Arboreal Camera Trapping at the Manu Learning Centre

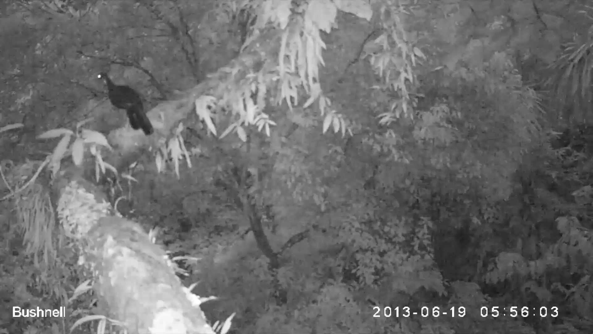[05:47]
30 meters up in the canopy which really i would assume they would have been around in the mid canopy um we had oropendlers in there nice big olive oropendlers and